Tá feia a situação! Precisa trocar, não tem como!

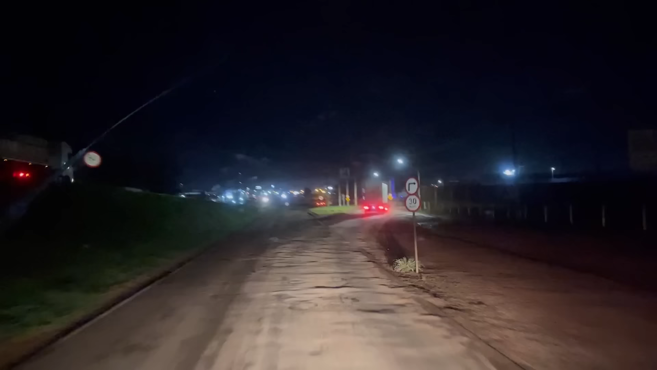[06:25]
Pelo jeito vai chover Assim não Uns relâmpagos Mais ou menos Ai Vai chegando em casa Dando um buraco Burapalha Bastante trepidação Gente Aquela pele Que nós viemos